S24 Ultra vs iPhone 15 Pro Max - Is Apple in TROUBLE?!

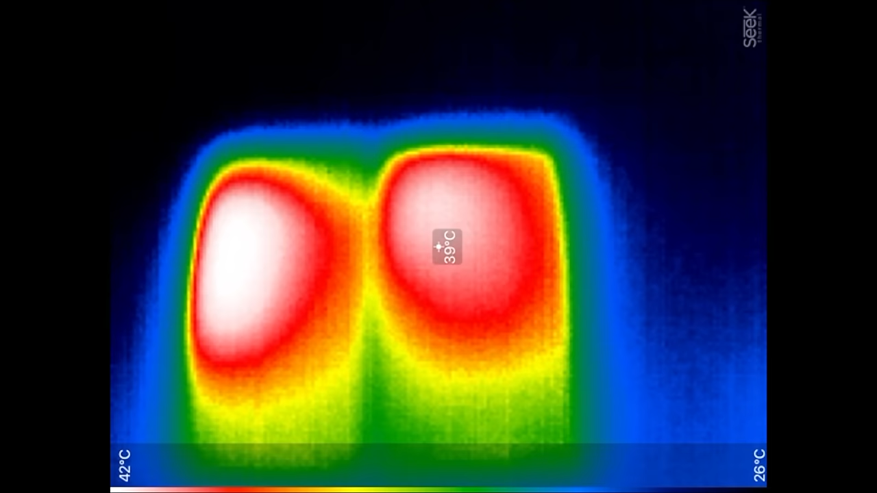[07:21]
On screen: scale top 42°C, scale bottom 26°C
i'm seeing 39 degrees celsius on the samsung and on the iphone 42 right over there dang and you guys can see the hot spot the